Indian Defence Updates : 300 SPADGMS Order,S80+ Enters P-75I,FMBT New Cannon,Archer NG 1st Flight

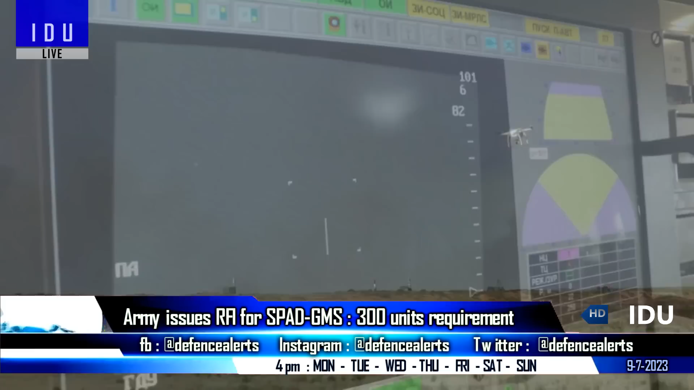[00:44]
an electro-optical fire control system and a fire control computer.